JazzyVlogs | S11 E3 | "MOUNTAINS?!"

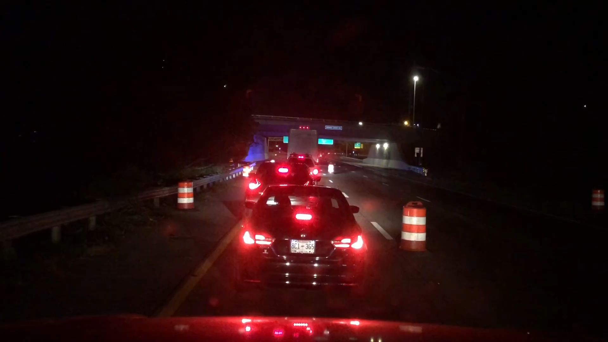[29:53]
Something fucking awful had to have happened. I can't think, like, I don't know what to think of to let only, like, a set amount of cars through at a time like that. Like, I really have no idea, besides some sort of major accident, but they let water through, like trucks with tanks of water. Like, I saw four or five trucks with tanks of water drive by.
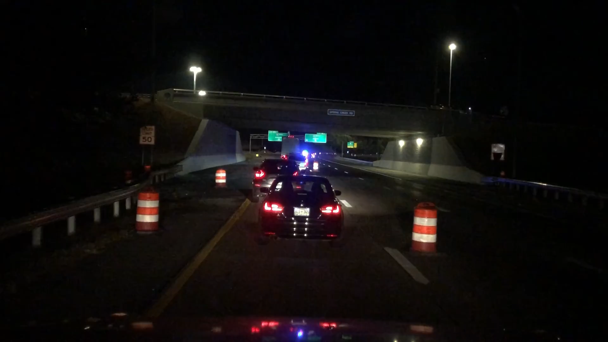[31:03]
He's guiding people through, I guess. Do we get to go? We don't get to go to Atlanta, do we? No. Got a detour. No, we do. Do we? Can we go this way?
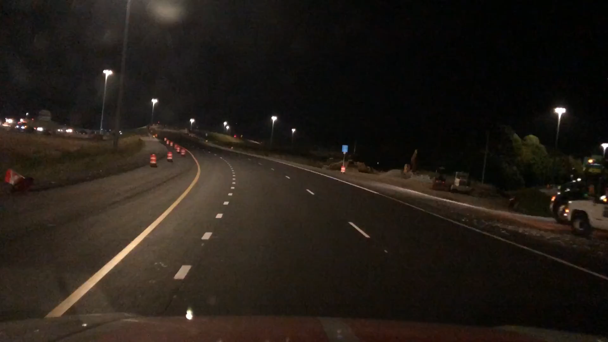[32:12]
What? Yeah, there's no other cars going that way still, so it's blocked off farther down. So we couldn't go that way. That was just one vehicle that was allowed to go through. Whatever, see y'all later again.